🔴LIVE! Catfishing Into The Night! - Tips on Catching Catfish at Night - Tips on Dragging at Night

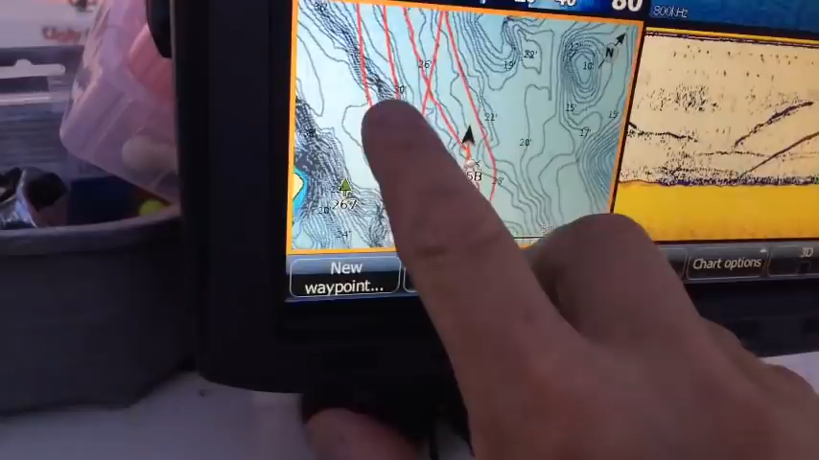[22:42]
I'm up in here. There's where I caught a blue at some point, who knows when.
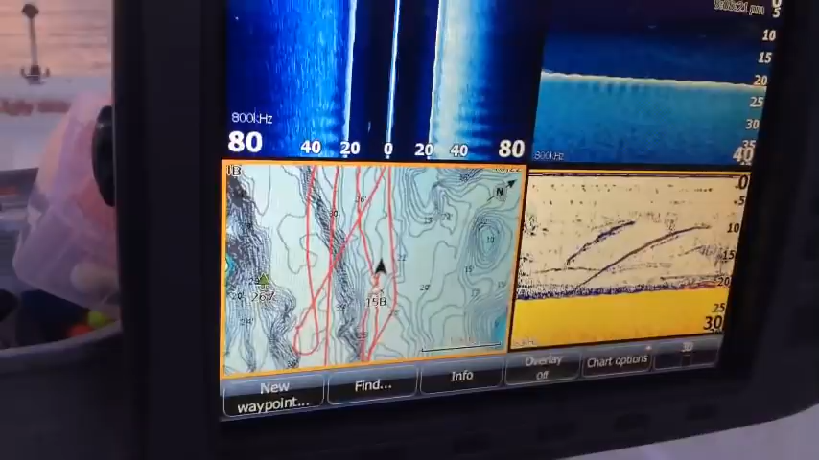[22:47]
I mark all my teener size fish. But I'm up here onto this flat area, where it's around, it's kind of stable in here, around 20 feet.
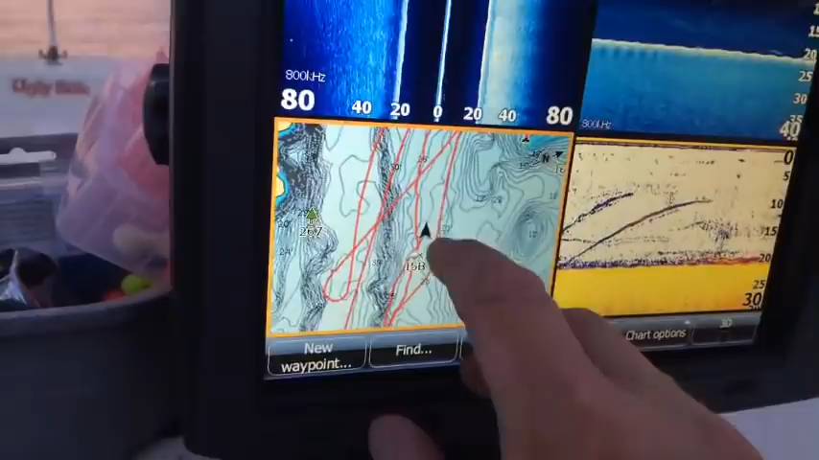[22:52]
So trying to get back over here, that's the plan. So anyway, tutorial on how to drift.
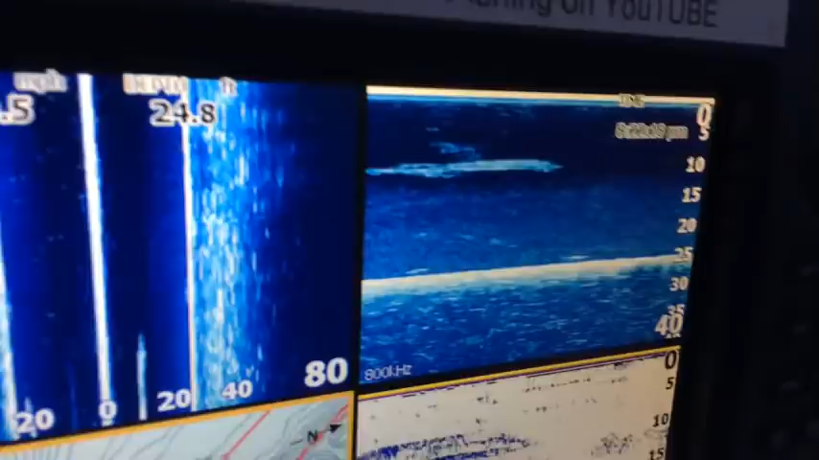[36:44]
Right there, you can really start to see it in that part of the water column. None of that was in here earlier when I rode through.
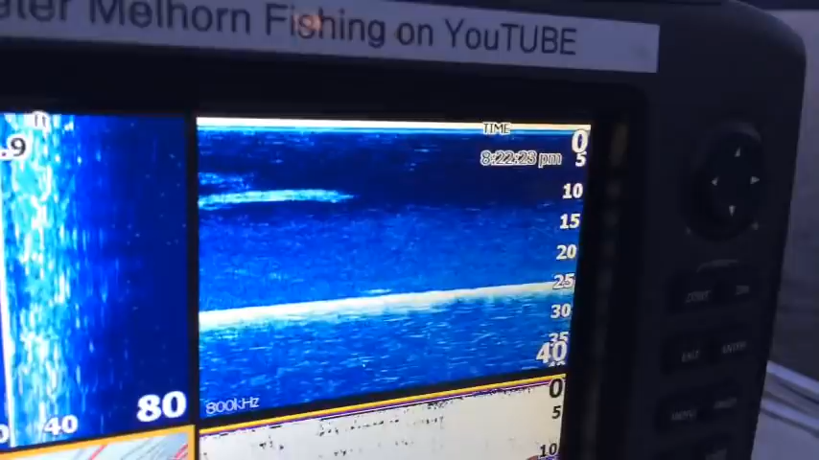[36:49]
You can also see it on the side scan here in that part of the sonar cone.
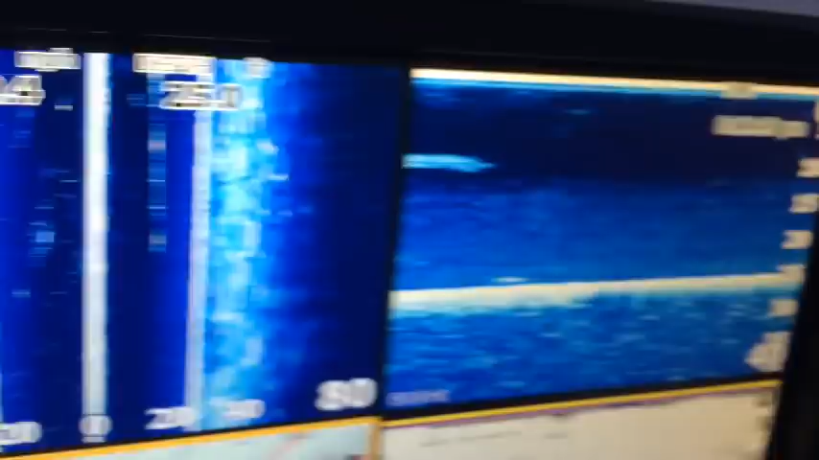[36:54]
But yeah, it's starting to pop up off the bottom. That is normally sitting right on the bottom.
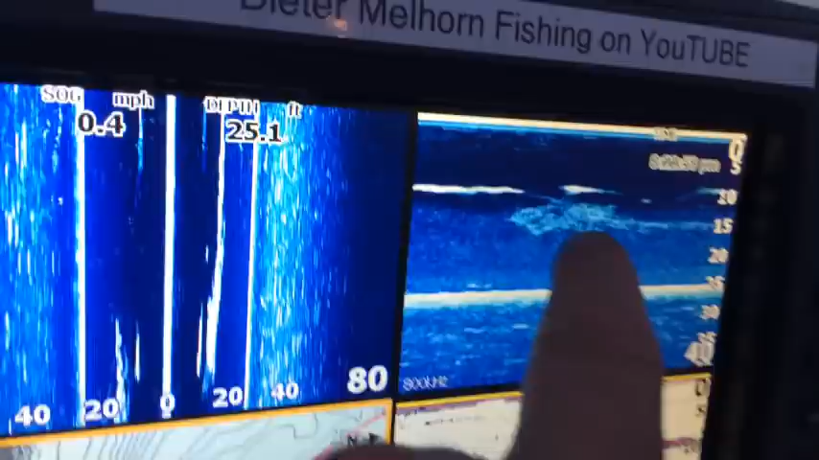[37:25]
On screen: depth 25.1 ft, speed 0.4 mph
I'm not seeing as much down on the bottom, and I'm only in about 25 feet of water.
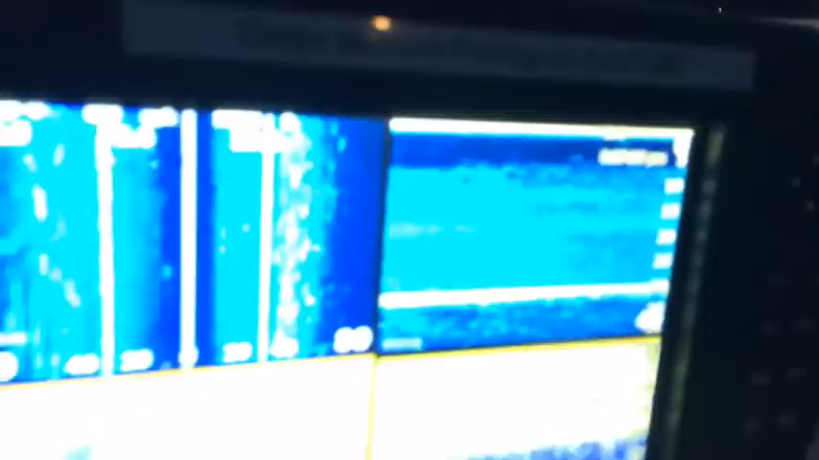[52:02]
It's extending all the way up the water column now. Kabam.
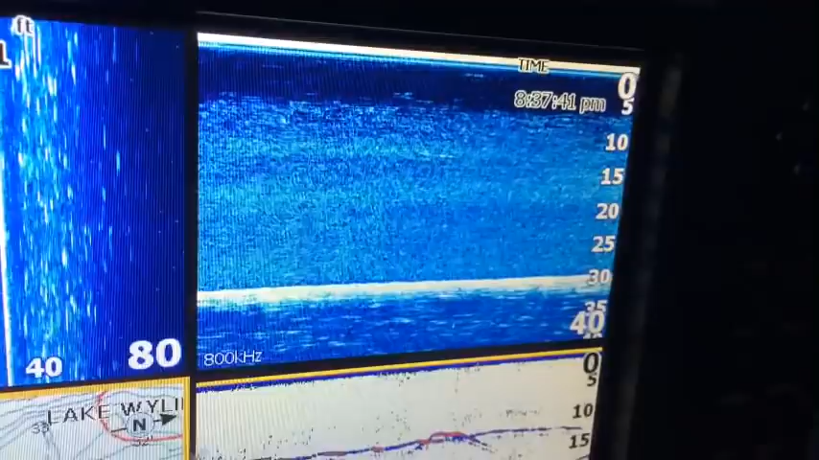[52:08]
What we're going to do is down here make a run. We're going back down into the river ditch and back up onto some point here.